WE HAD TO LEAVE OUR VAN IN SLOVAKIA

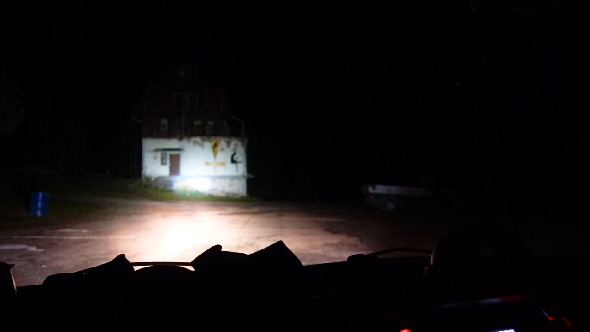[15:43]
We just arrived at our spot. And it's next to an abandoned. Hotel. Hotel or something. There's nobody else here. There's a.